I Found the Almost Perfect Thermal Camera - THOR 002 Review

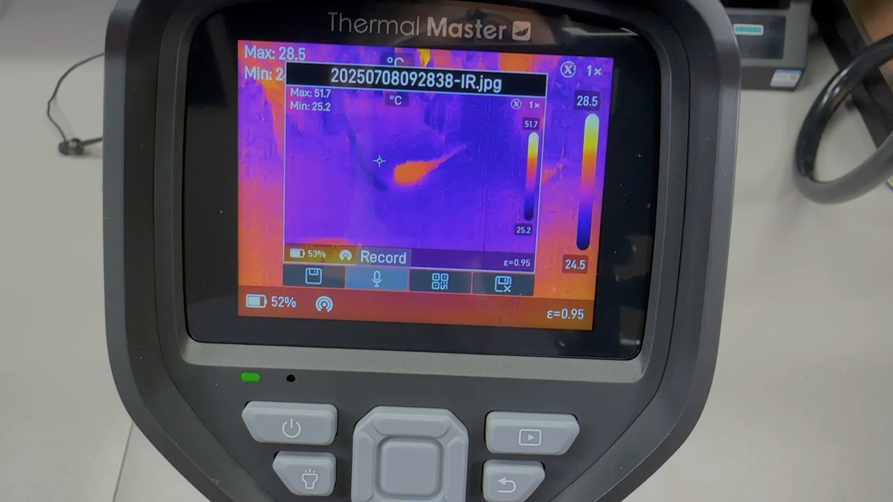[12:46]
i reported this to thermal master they've been very responsive they confirm the issue is
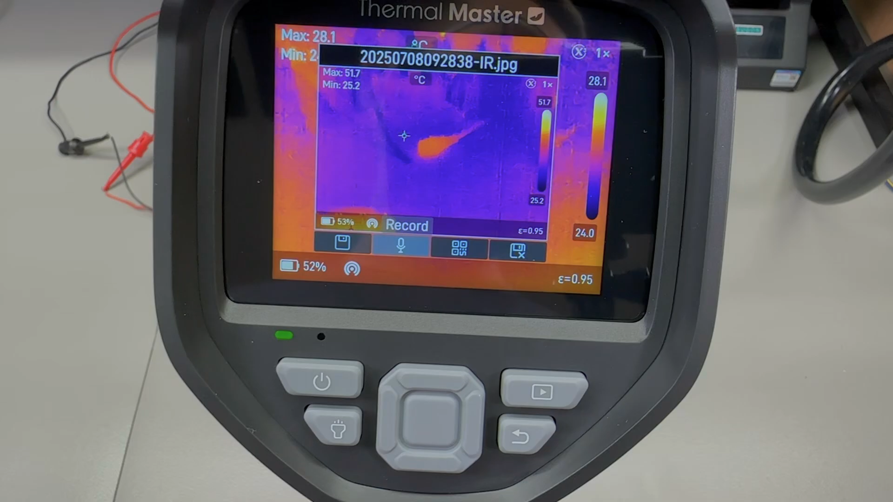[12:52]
present at their end too and they're looking into a possible fix through a firmware update and
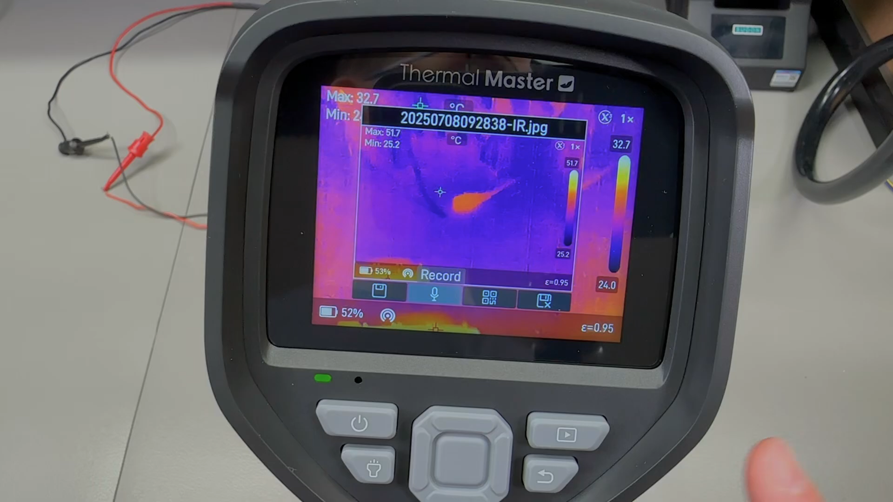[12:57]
then there's the audio note feature this does not produce individual audio files that you can access
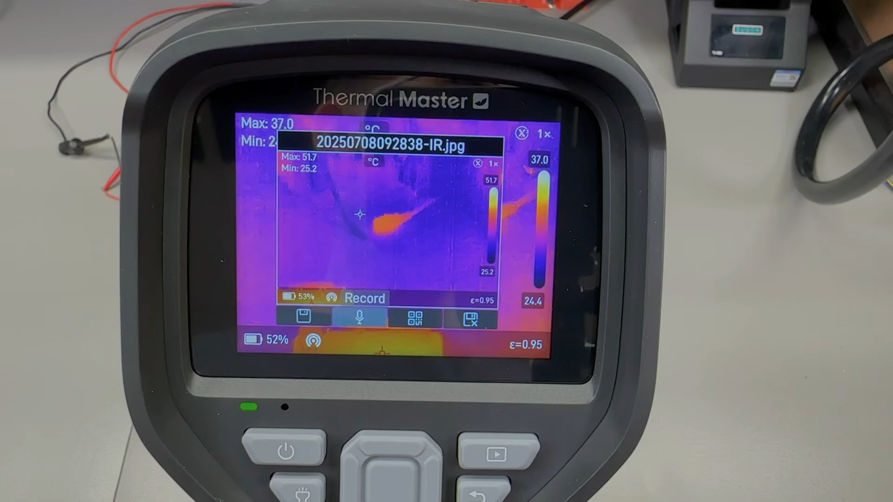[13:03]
easily on the sd card i think they're somehow embedded into the image files and only
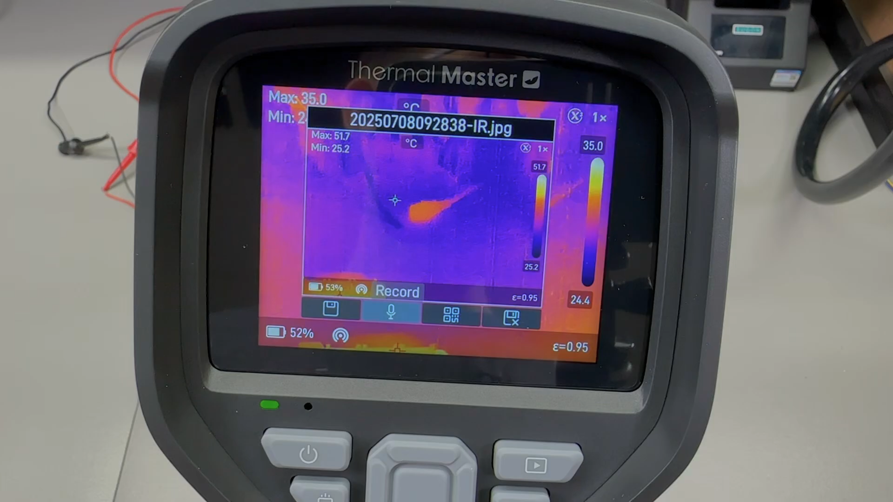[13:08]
accessible through their windows pc app so that's a limitation if you plan to use
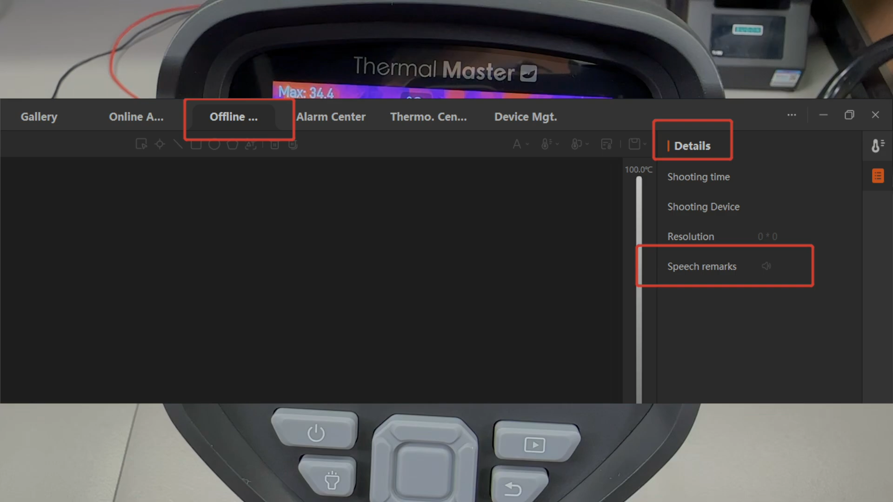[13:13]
that feature although i'm sure that some smart people out there is going to build some sort of python tool that is able to extract that audio information from the file and speaking
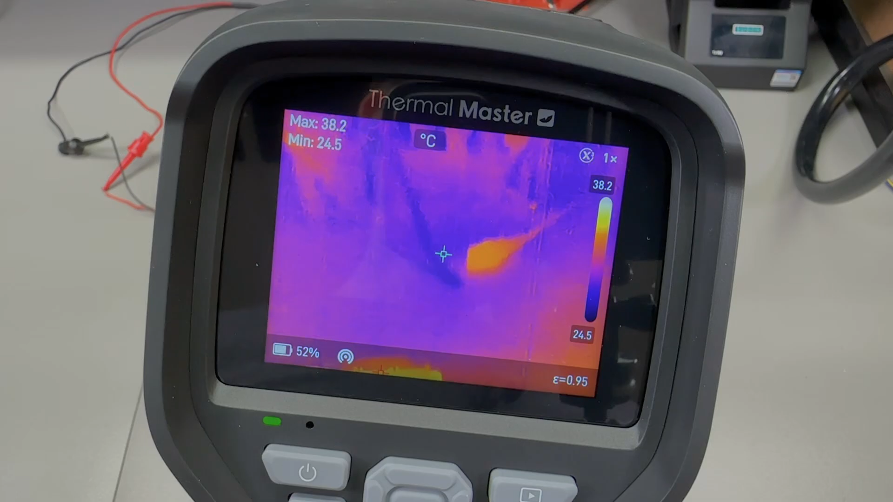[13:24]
On screen: max 38.2°C, min 24.5°C, scale top 38.2°C, scale bottom 24.5°C
of image capture there are two ways in which you can download images either through the usb type
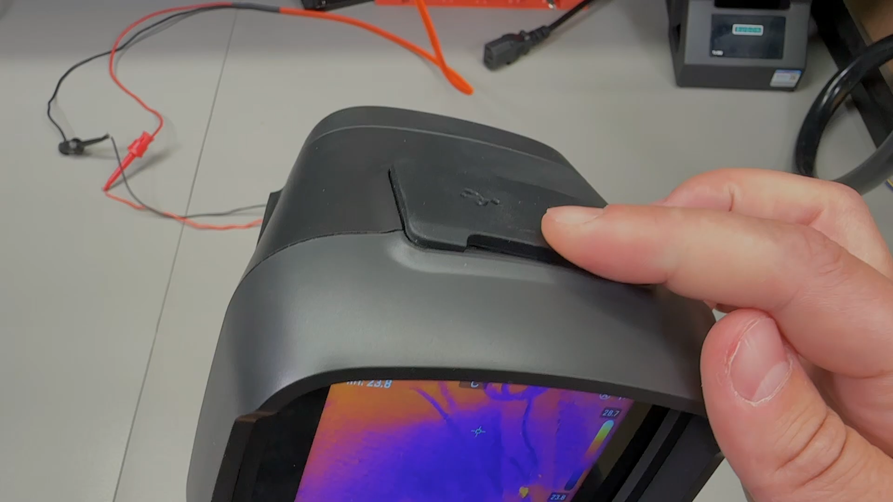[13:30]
c port connected to a pc or through wi-fi and the mobile app and of course the third way would be to just remove the sd card so via usb the camera doesn't
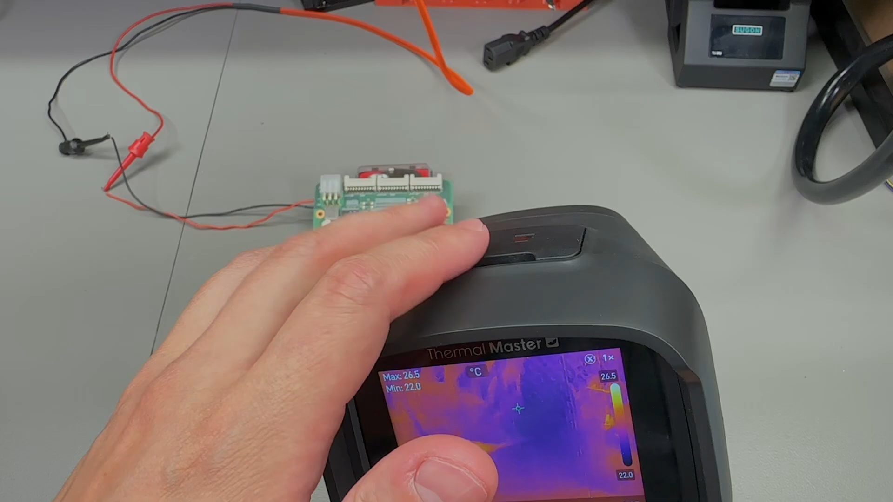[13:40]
On screen: max 26.5°C, min 22.0°C, scale top 26.5°C, scale bottom 22.0°C
show up on my mac os computer but it is showing up as a camera device on my windows pc
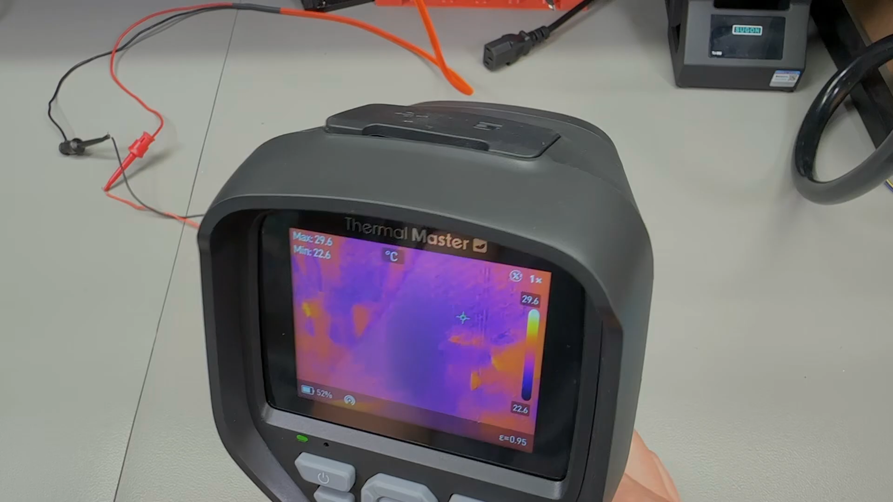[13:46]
On screen: max 29.6°C, min 22.6°C, scale top 29.6°C, scale bottom 22.6°C
and i can easily access the internal storage all while the camera continues to function as normal
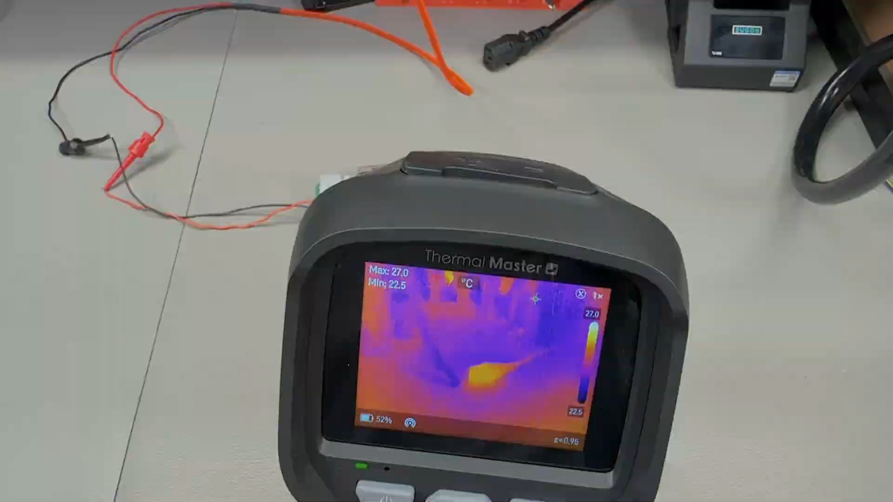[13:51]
in order to connect through the mobile app you first have to install this app called thermal smart
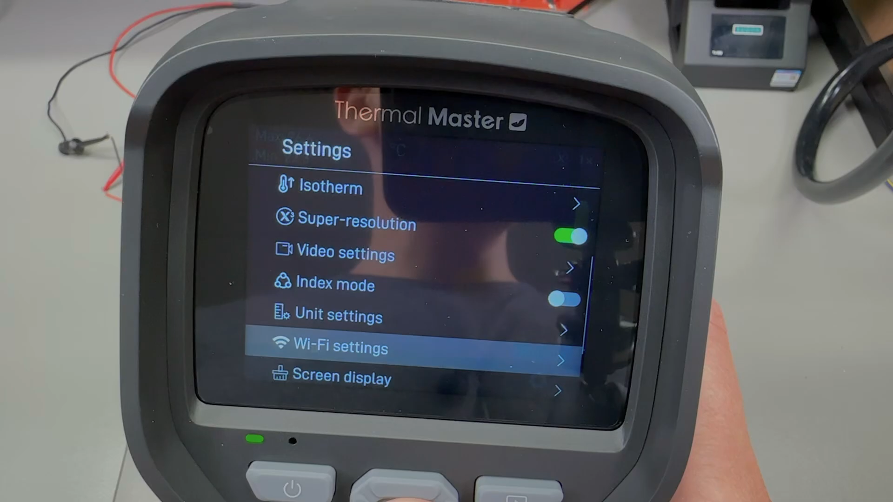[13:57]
it won't work with any of the other previously released apps from thermal master then
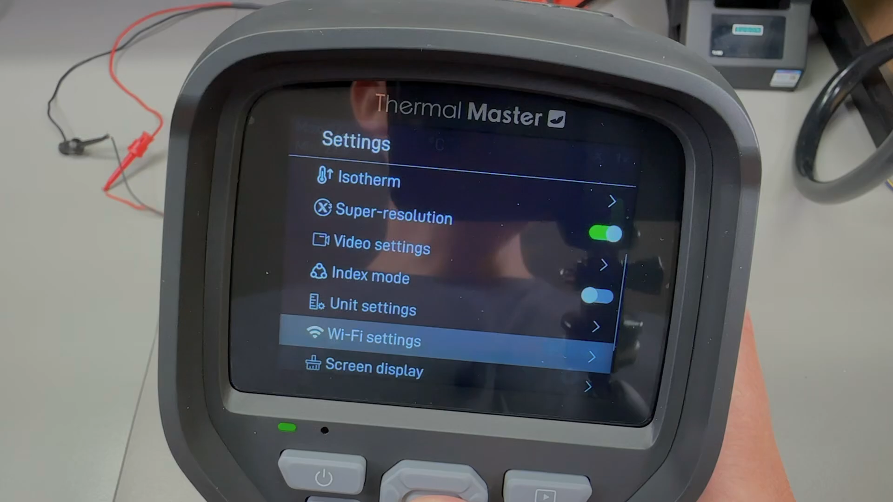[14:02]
you enable the wi-fi hotspot on the camera you connect to this ap name with your phone and it will automatically show up in the app and at this point you can use the mobile app to
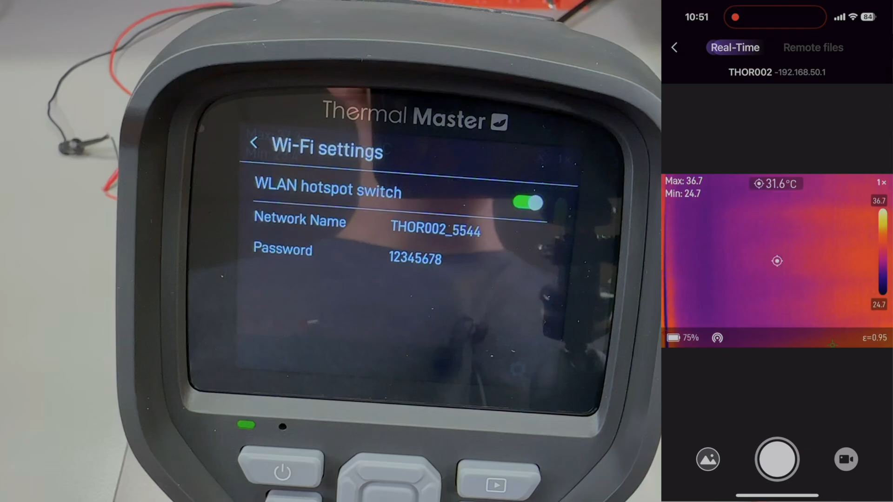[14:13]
On screen: spot 31.6°C
capture new images or even access the internal storage ones and download them to
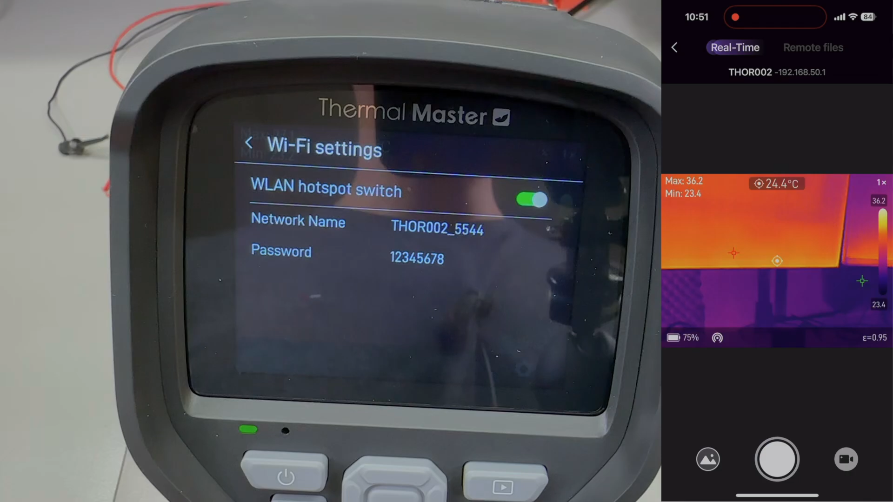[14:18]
On screen: spot 24.4°C
your phone for example again all while the camera continues to work on the built-in screen